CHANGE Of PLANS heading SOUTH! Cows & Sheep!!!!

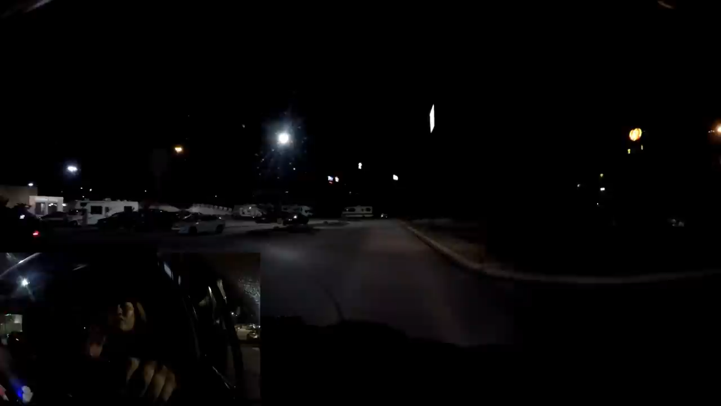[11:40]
Alright, we've made it here. There are actually several RVs. 1, 2, 3, 4, 5, and I saw one at the beginning. That's 6. Wow.